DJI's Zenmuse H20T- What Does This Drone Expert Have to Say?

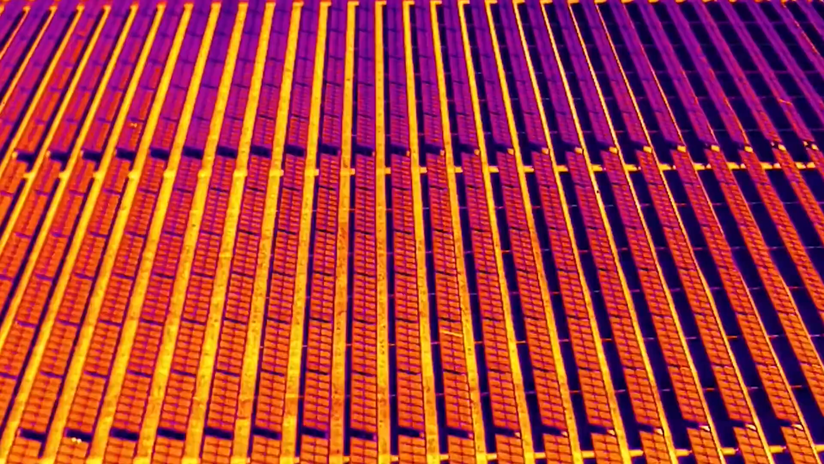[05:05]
in one touch of the screen, you can get the temperature of, uh, that particular point.